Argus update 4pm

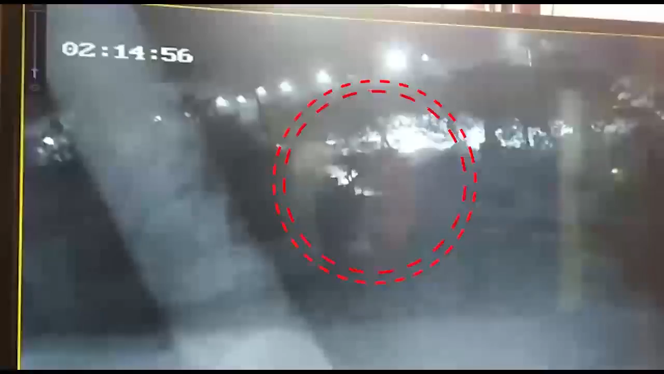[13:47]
ଏହି ଦୁର୍ଘଟଣାରେ 3 ଜଣଙ୍କର ମୃତ୍ୟୁ ହୋଇଛି। ଗତକାଲି ରାତି 3ଟାରେ କଟକ ଆଡ଼ୁ ଏହି କାର୍ ଭୁବନେଶ୍ୱର ଆଡ଼କୁ ଦ୍ରୁତ ଗତିରେ ଆସୁଥିଲା।
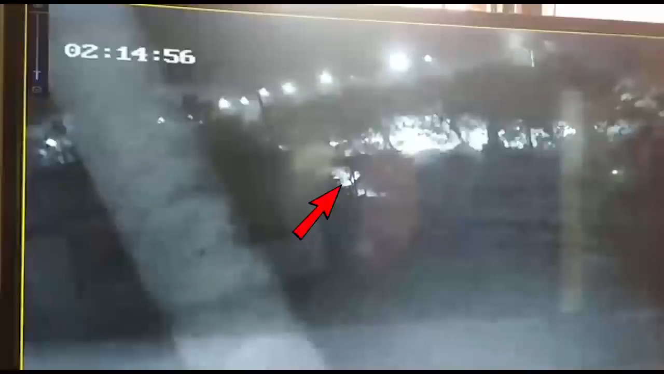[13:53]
ତେବେ ଗାଡ଼ିଟି ତେଲେଙ୍ଗା ପେଣ୍ଠ ନିକଟରେ ଭାରସାମ୍ୟ ହରାଇ ରାସ୍ତା କଡ଼ରେ ଥିବା ଏକ ଛୋଟ କ୍ୟାନେଲ ଭିତରକୁ ଖସି ପଡ଼ିଥିଲା।